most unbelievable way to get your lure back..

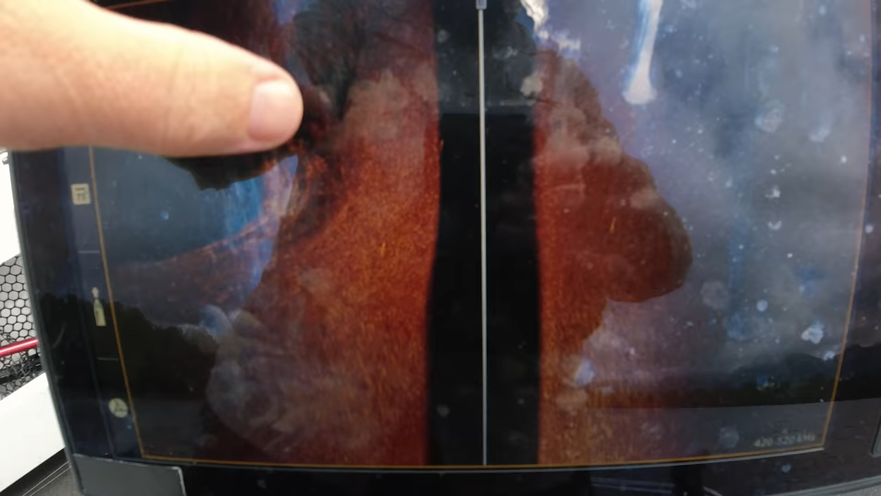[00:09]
yeah I don't know how well you can see that but there's
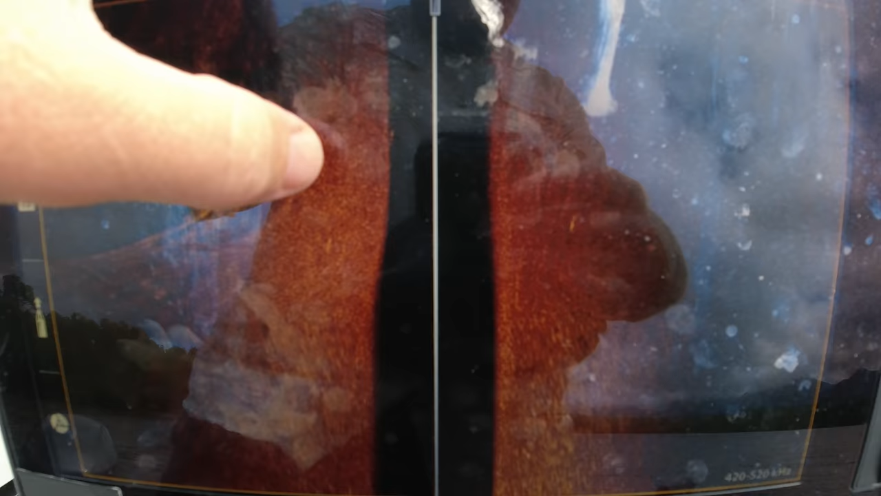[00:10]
like one two three four five about
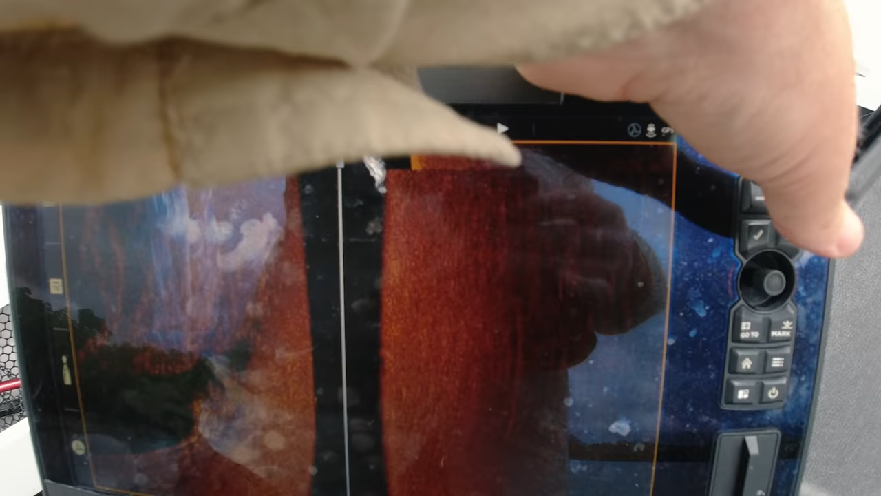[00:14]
five of them there pretty lonely sort
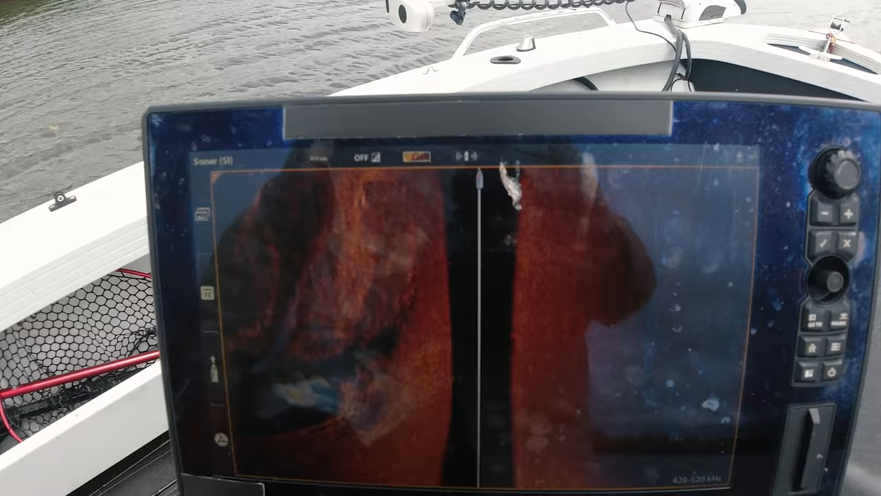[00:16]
of barra but
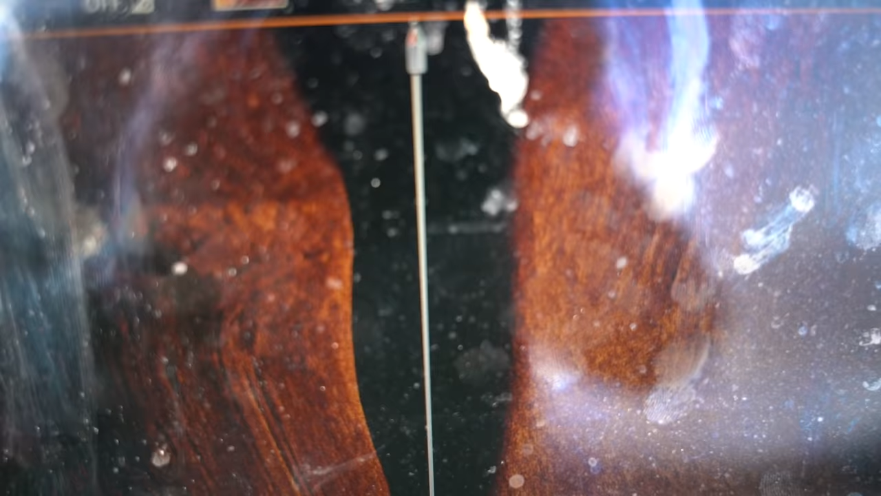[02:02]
get into it so yeah screen's a little dirty but you can see the there the barra there I'm just idling along at a at
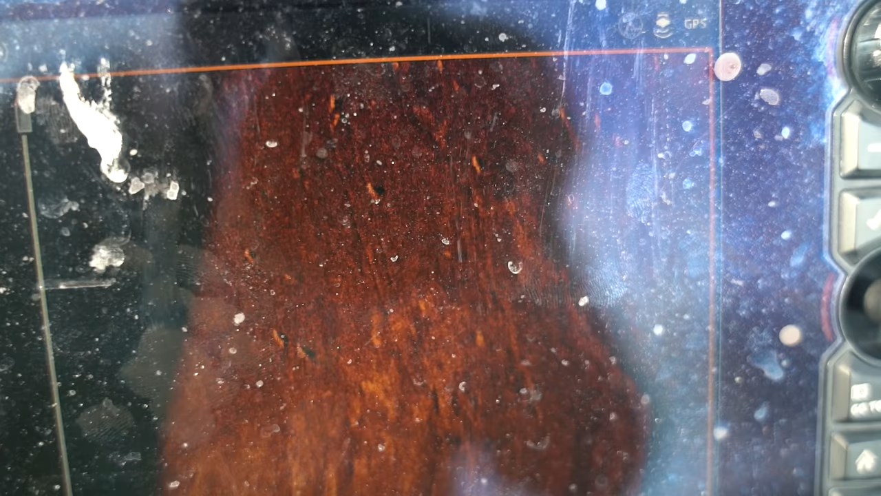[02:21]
eleven twelve there's a lot there there's a few there
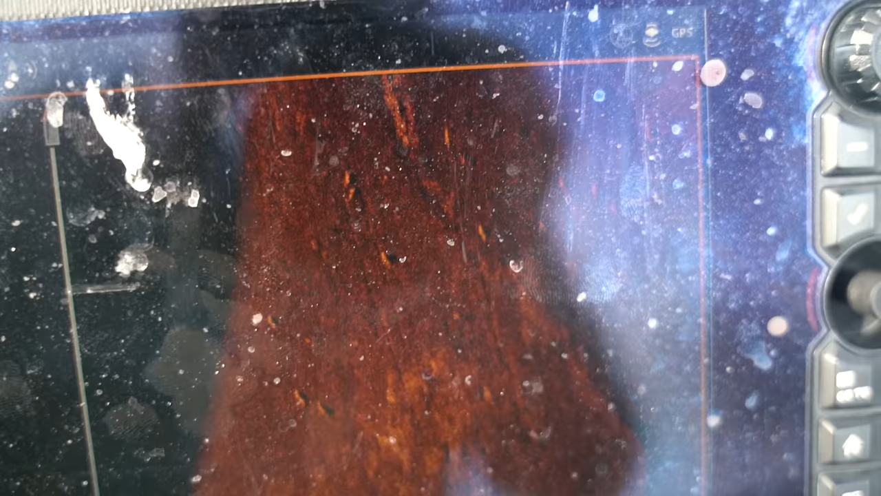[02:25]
so the advice it's giving to me was that you position your boat down here
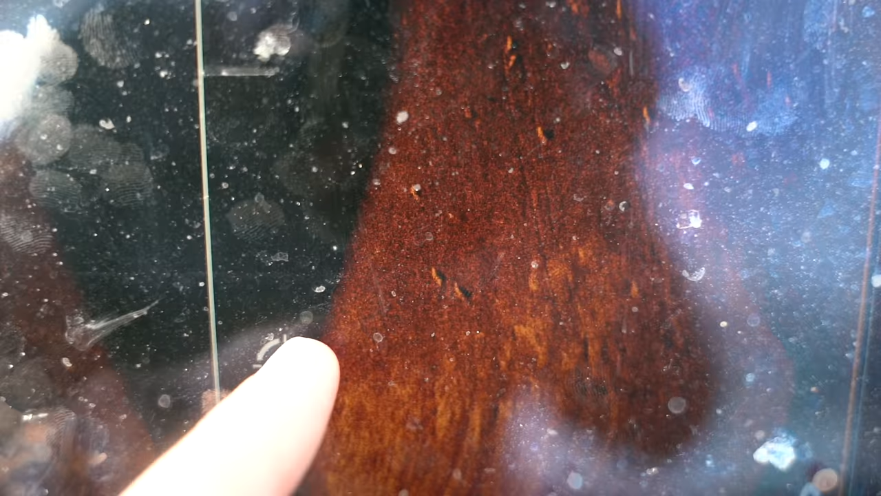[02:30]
so down here and you cast up like that and
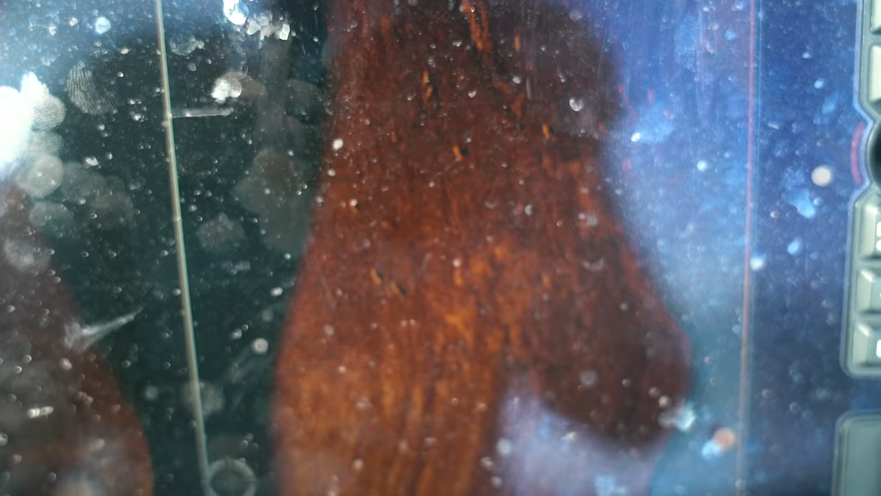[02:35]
you bring it back down through them across them not over the top of them like across them like that so that's what we're gonna do